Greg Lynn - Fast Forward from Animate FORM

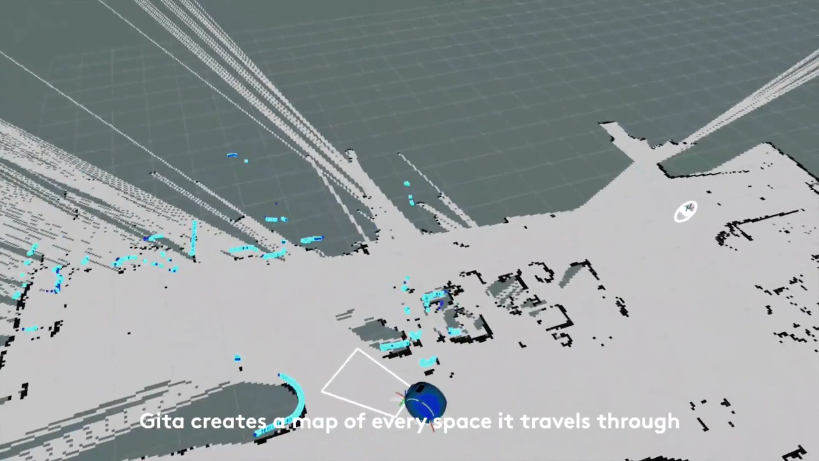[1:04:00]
So if the environment changes, it's not a problem for them. This is what they see, which is about an inch of the world at kind of knee level.
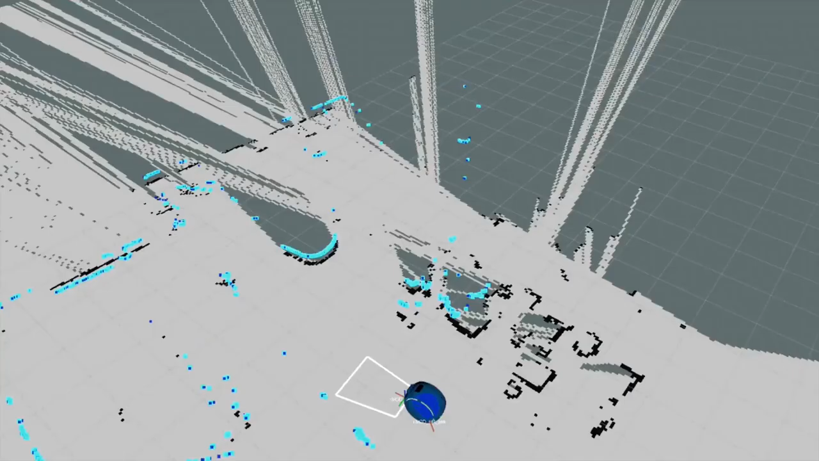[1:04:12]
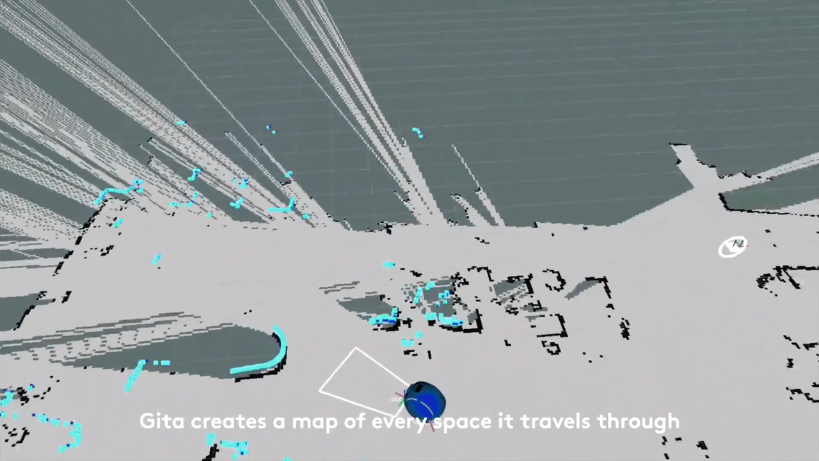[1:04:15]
All the dark blue things are what it's sorting out as physical barriers. All the light blue are moving things like legs.
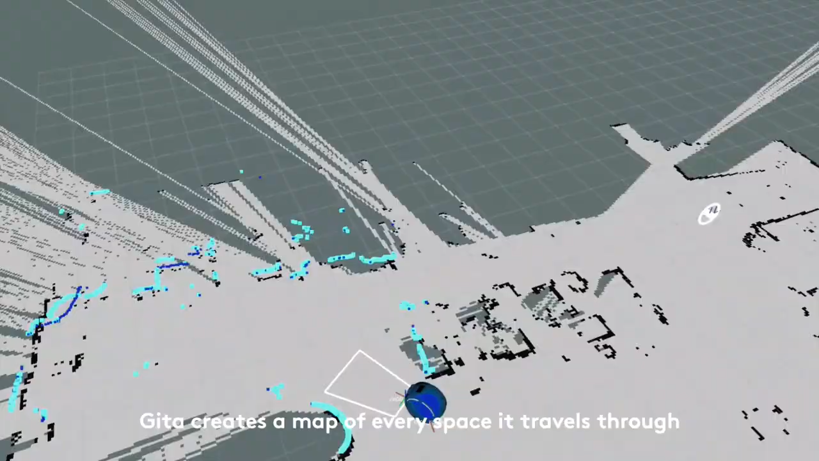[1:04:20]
And it's just looking for legs. I mean, we're teaching it to look for legs all the time.